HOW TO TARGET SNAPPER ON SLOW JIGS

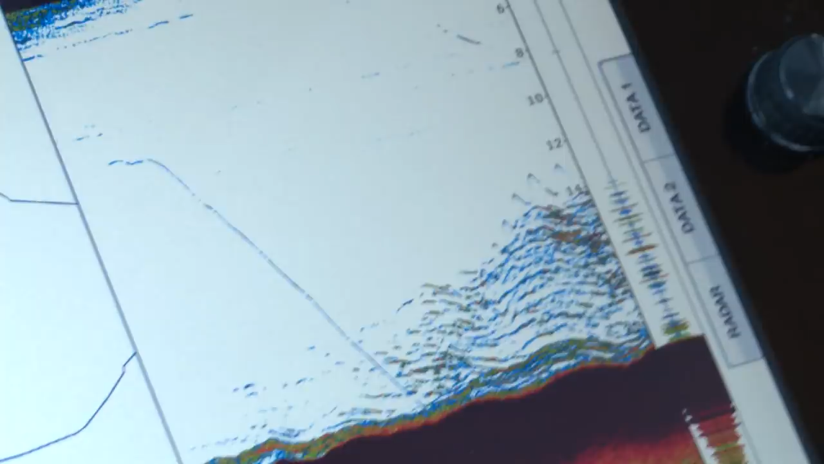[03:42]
wiggling up and down just on top of that shoal of bait fish. Slow, oh there we go. And just dip, dip, dip, dip, dip on the rod tip and wind.